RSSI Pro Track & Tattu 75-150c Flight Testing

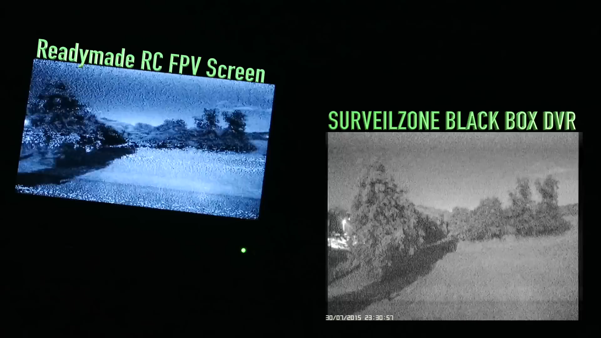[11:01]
um having a nice thought i heard the alarm then having a nice little fly around uh not showing any signs of drop out
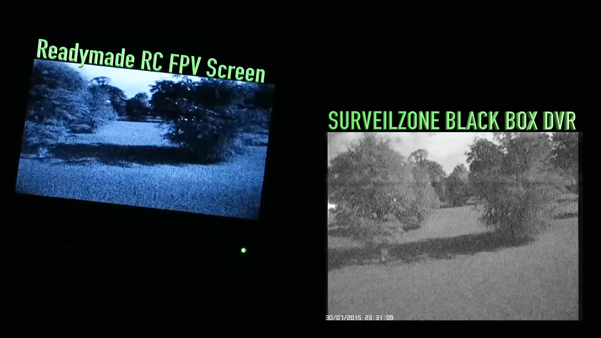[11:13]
really have poke tip in some nasty situations there good solid video link and that uh super starlight cam from surveil zone well when a moonlit night like this that's as good as day night nearly in fact it might even be overexposing it ever so slightly
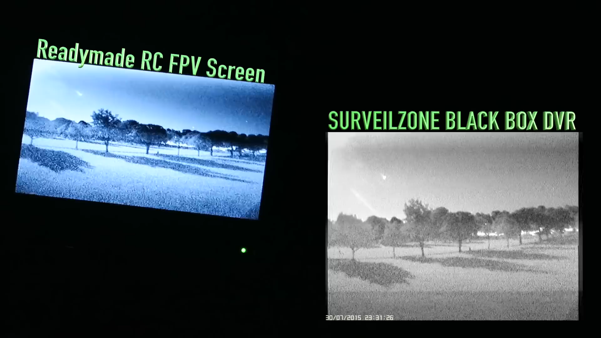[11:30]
but i'm not complaining that's lovely as long as i can seat the fly it's good for me it's
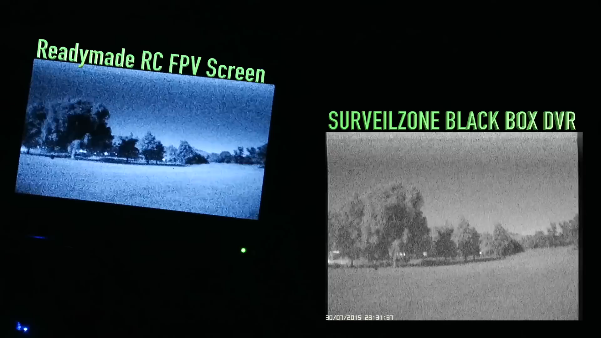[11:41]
nice you know when it's been really hot like it uh like it should be um to come out in the evenings when it's a bit cooler and the sun's gone down just have a nice chill out nice chill out flight you know just having a little waft around loving it
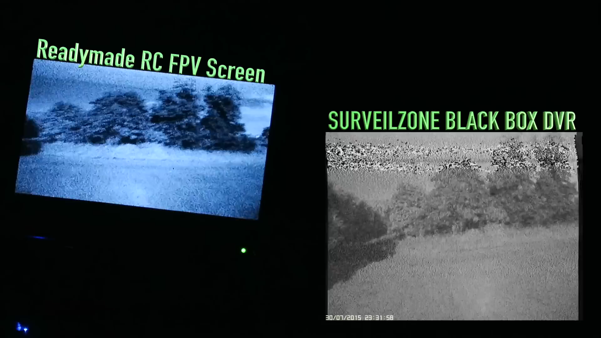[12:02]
again low a long way away um not in an area where there's a clear line of sight to the copter
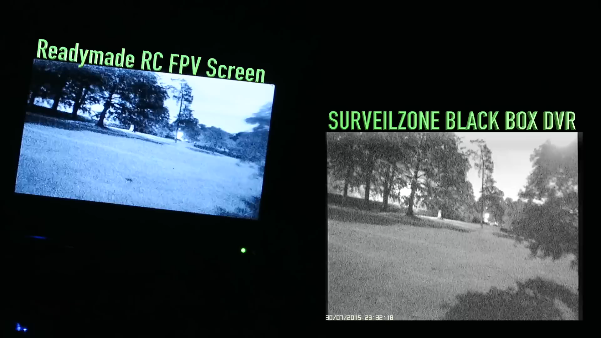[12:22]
i'm getting a really good signal very very pleased with that oh trying my best not to go fast there i
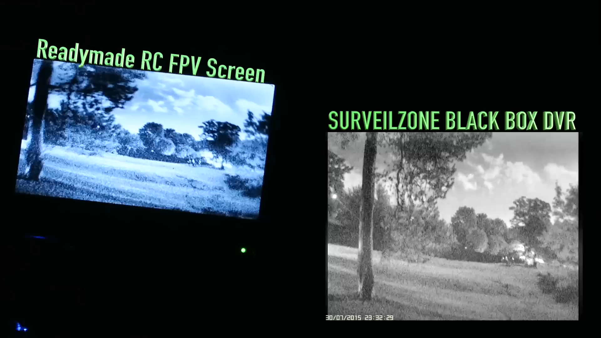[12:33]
am just wanted to fly through this bit so you could see where i actually was there i am there